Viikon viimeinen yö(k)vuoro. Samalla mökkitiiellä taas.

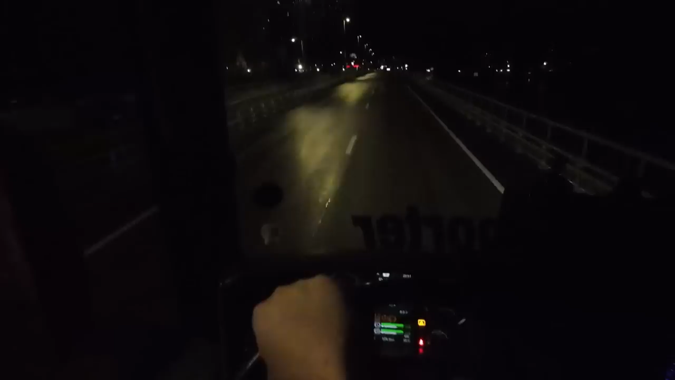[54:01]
saumaan jäänyt, että ei oikein jarrulla kehtaa noihin mennä, nyt kun laskee tuohon rondelliin, niin paukasee rattiin melko kovasti. Ja jarrutta ennen ja sitten jälääkki. Ennen ja jälääkki.
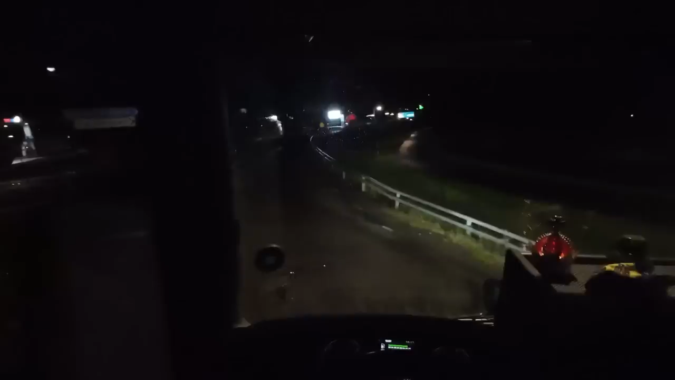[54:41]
Se on jännä väli, että ne ei tässä ole tuota katulamppuja laittanut tähän kylään kohdalle tässä E4:llä. Ei se ole hirveän hyvin valaistu kyllä tuo Kaaliksin kyläkäs, se on aina niin synkän näköinen.